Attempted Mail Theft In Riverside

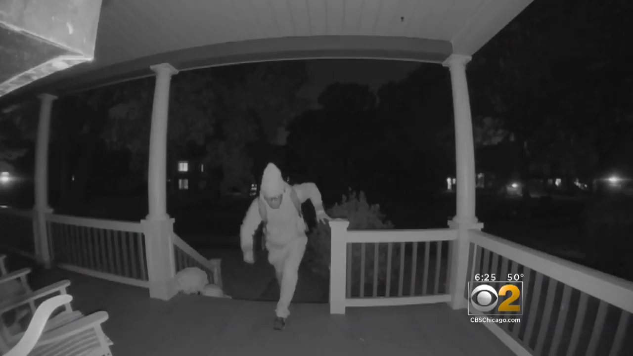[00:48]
AROUND 445 IN THE MORNING, HOME SURVEILLANCE SHOWS A MAN CREEPING INTO VIEW AND CHECKING OUT HIS MAILBOX. HE LEFT WITH NOTHING.
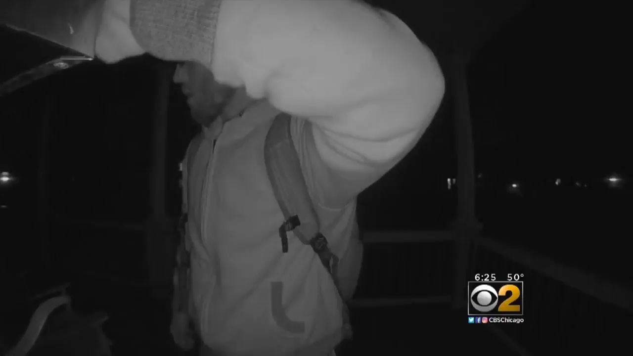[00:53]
MANAGED TO TAKE A LITTLE OF NORMINGTON'S PEACE OF MIND. A LITTLE SURPRISED. MAYBE LOOKING FOR SOME TYPE OF A CARD, EASY CASH. WHO KNOWS WHAT HE WAS LOOKING FOR.
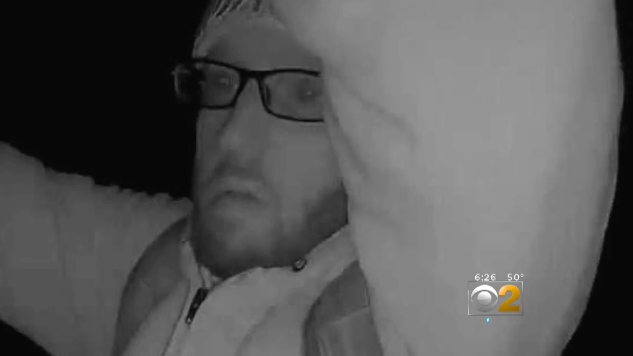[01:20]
PERSON DESCRIBED AS A MAN WITH GLASSES, FACIAL HAIR, WEARING A BACKPACK AT THE TIME OF THE INCIDENCE. THEY FIND HIM. IT'S PRETTY SAD THAT SOMEONE IS IN A STATE WHERE THEY NEED TO GO DOOR TO DOOR LOOKING FOR THINGS TO TAKE.